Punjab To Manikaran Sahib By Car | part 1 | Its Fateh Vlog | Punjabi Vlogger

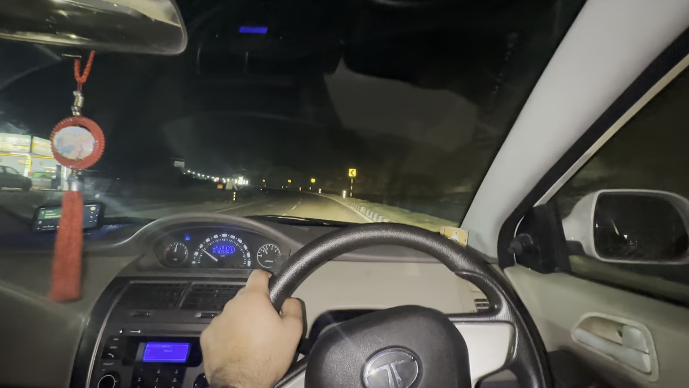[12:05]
ਚਲਾਨ ਵਾਲੇ ਉਹਦਾ ਵੀ ਥੋੜਾ ਧਿਆਨ ਰੱਖਿਓ ਤੇ ਕੋਲ ਜਾ ਕੇ ਜਗਦੇ ਆ ਦੂਰੋਂ ਨਹੀਂ ਜਗਣੇ
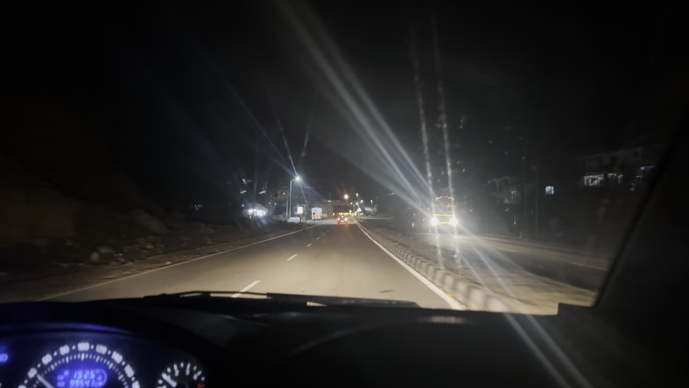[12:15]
ਬਾਕੀ ਆ ਦੇਖੋ ਹਾਈਵੇ ਦੇ ਉੱਤੇ ਜਦੋਂ ਆਪਾਂ ਲਾਗੇ ਜਾਣਾ ਨਾ ਪਹਿਲਾਂ ਕੈਮਰਾ ਬੰਦ ਆ ਜਦੋਂ ਲਾਗੇ ਜਾਣਾ ਆ ਤੇ ਕੈਮਰਾ ਆਨ ਹੋ ਜਾਣਾ ਹੁਣ ਵੈਸੇ ਹੋ ਗਿਆ ਹੁਣ ਆਪਣੀ ਸਪੀਡ ਆ ਰਹੀ ਆ 34-31 ਇੰਨੀ ਹੌਲੀ ਉੱਦਾਂ ਵੈਸੇ ਆਪਾਂ ਜਾਂਦੇ ਨਹੀਂ ਹੈਗੇ ਉਹ ਸਿਰਫ ਕੈਮਰੇ ਦੇ ਖੌਫ ਨੂੰ
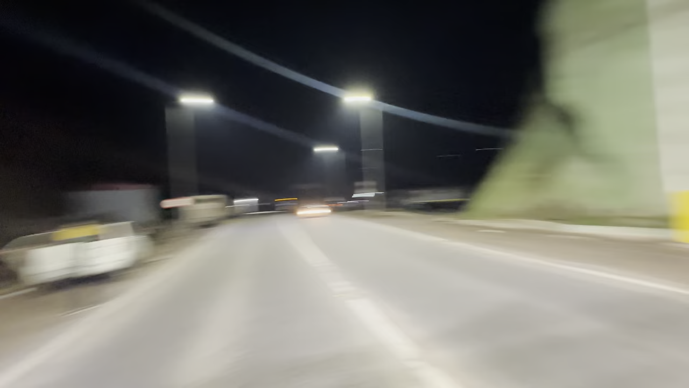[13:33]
ਹੀ ਰੁਕੇ ਸੀਗੇ ਬੰਦੇ ਫੋਟੋ ਕਰਾ ਰਹੇ ਪਰ ਉੱਪਰ ਕੈਮਰਾ ਵੀ ਲੱਗਾ ਹੋਇਆ ਭਰਾਵਾ ਡਰ ਹੀ ਆ
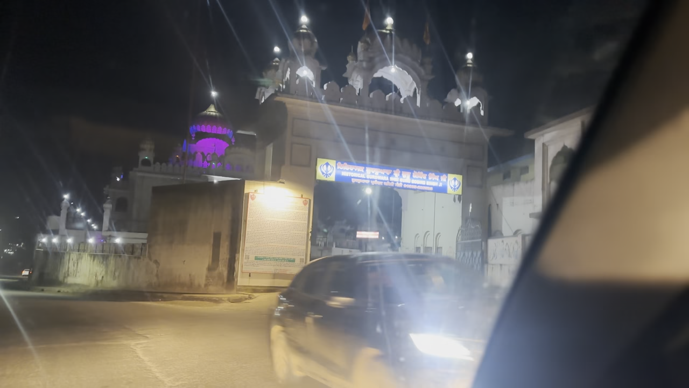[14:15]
ਪਹੁੰਚ ਗਏ ਗੁਰਦੁਆਰਾ ਸਾਹਿਬ ਸ਼੍ਰੀ ਗੁਰੂ ਗੋਬਿੰਦ ਸਿੰਘ ਜੀ